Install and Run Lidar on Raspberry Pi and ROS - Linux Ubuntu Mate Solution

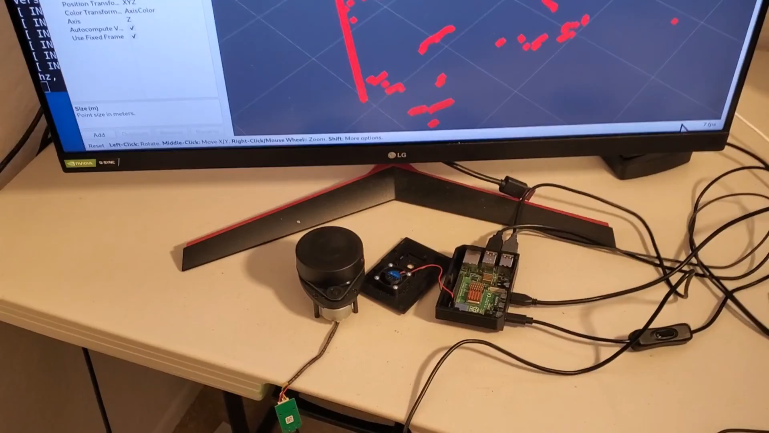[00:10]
In particular, we are using a SLAMTECH RP LiDAR A1M8
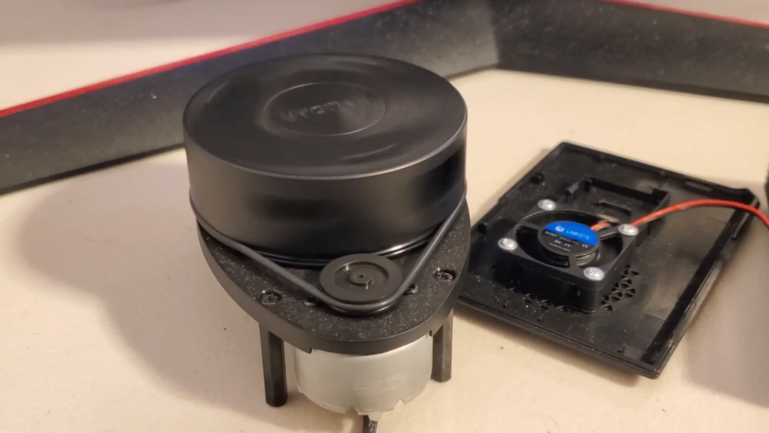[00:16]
and we are using a Raspberry Pi microcontroller version 4
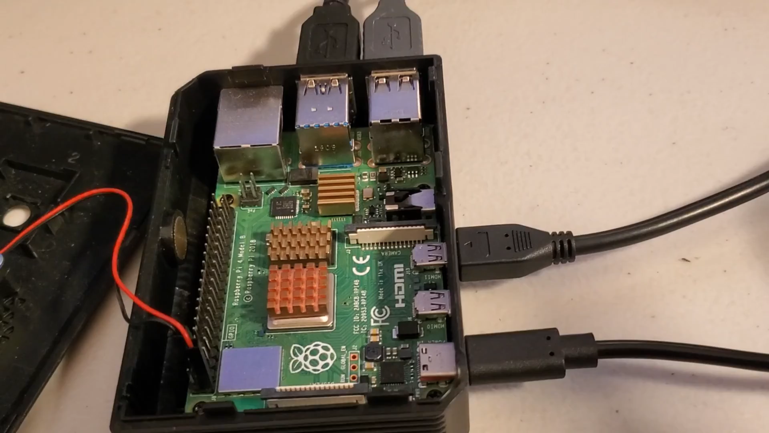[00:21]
with 4 GB of RAM memory.
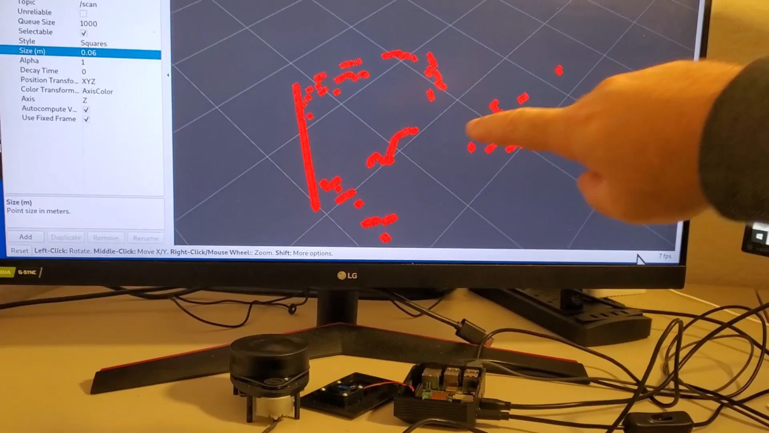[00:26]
Over here on the computer screen that's projected from the Raspberry Pi you can see a
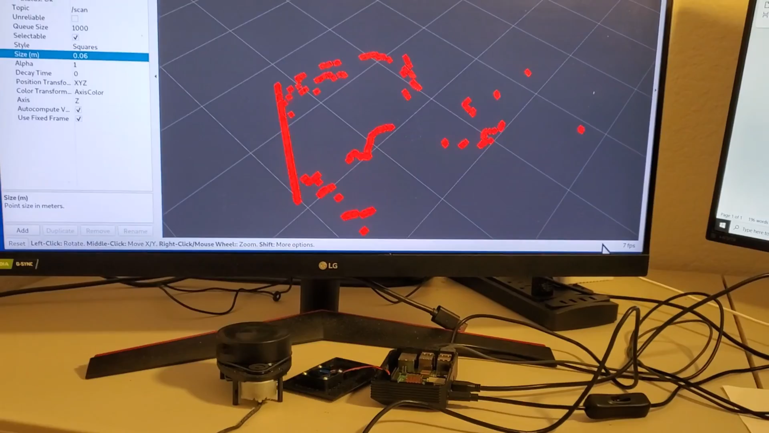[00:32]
scan of the corner of my room made by the LiDAR.
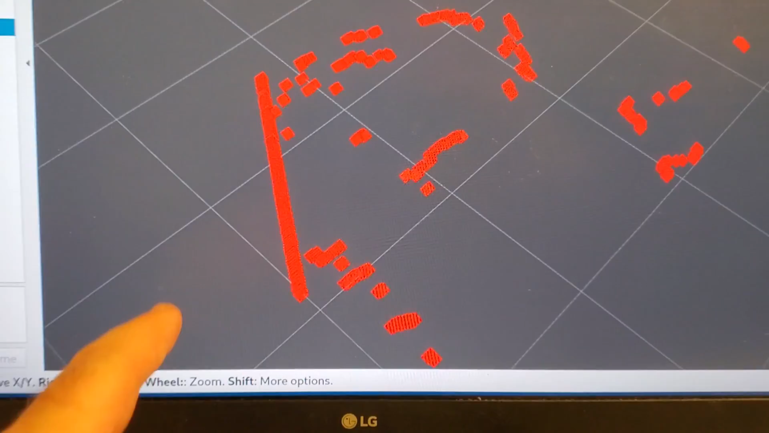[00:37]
The straight line shown over here is the neighboring wall and
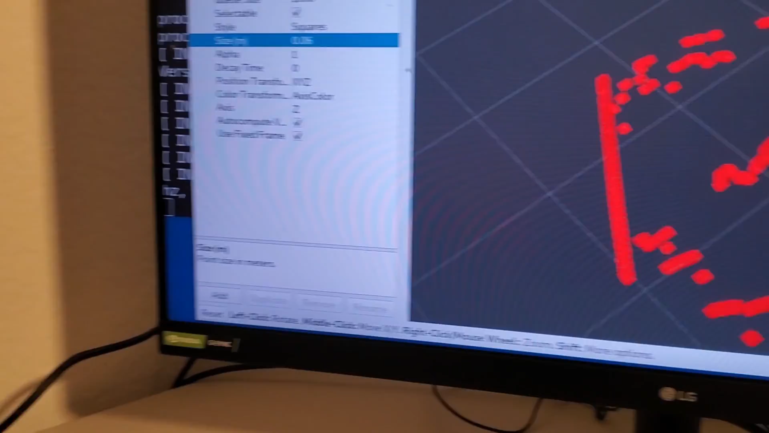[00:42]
you can easily figure it out that it's a neighboring wall since if you put a hand in
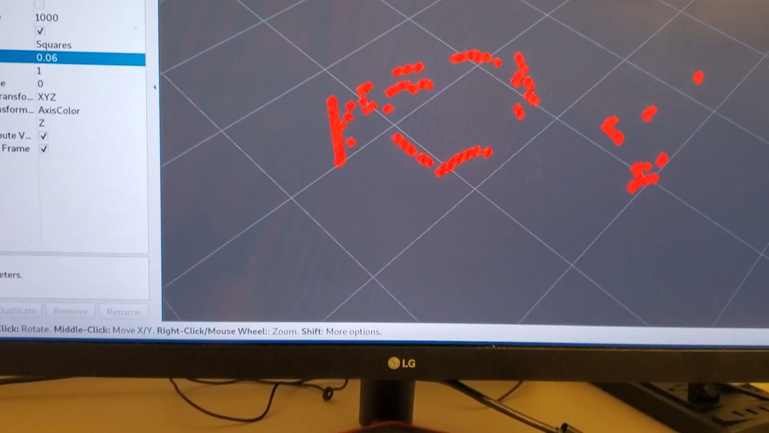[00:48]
front of the LiDAR as I'm doing it right now the line disappears.
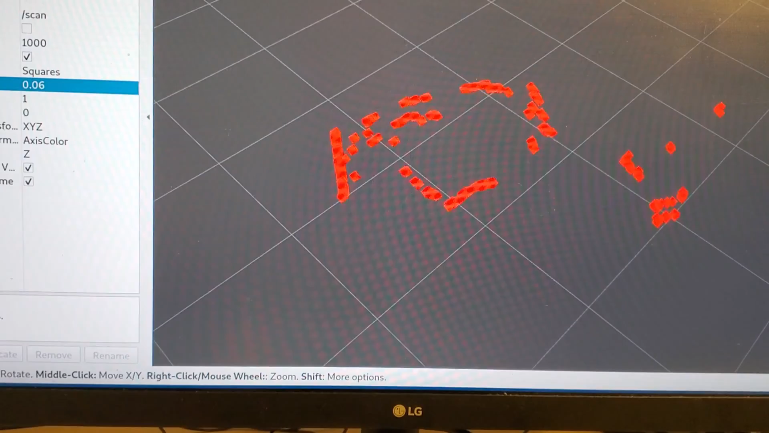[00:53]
If I remove the hand, here's the line again.
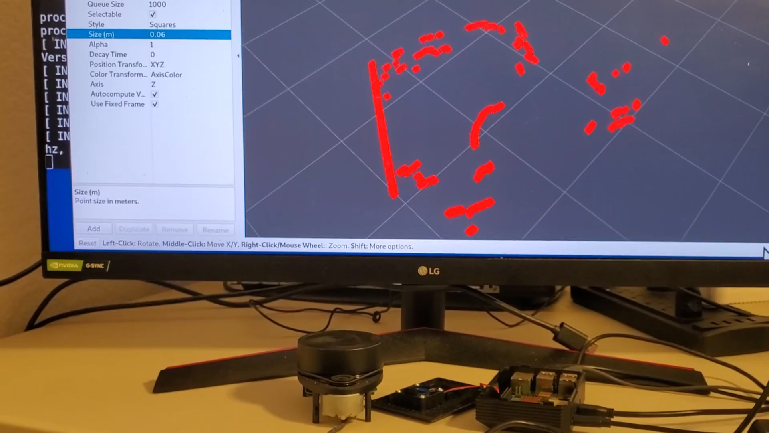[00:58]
This means that the LiDAR is scanning the wall in the corner.